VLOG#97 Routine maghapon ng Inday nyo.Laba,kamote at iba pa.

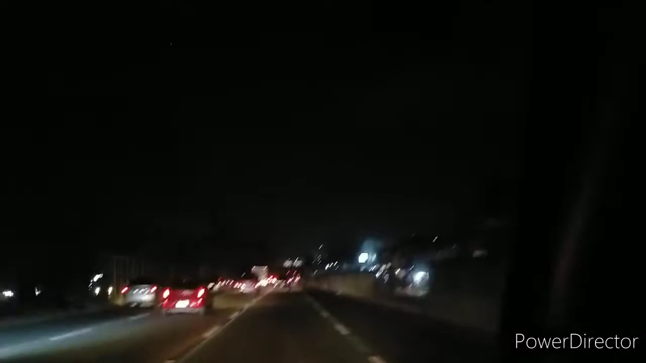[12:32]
Pauwi na kami, dito na kami sa Sipay. Pero magnanaiyaks kami ngayon, guys. Kanina hindi kami nagnaiyaks. Lang kami sa baklaran dumaan.
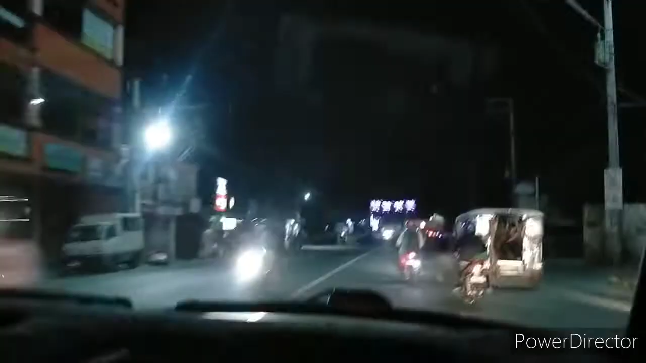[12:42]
Nakakatuwa naman ang Tehero ngayon, guys.
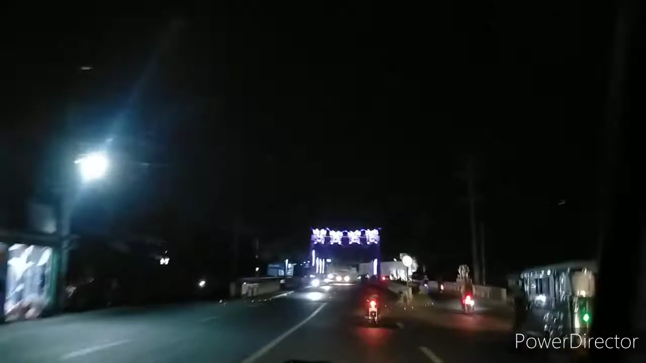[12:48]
Walang traffic. Tingnan mo itong tulay ng Tansa.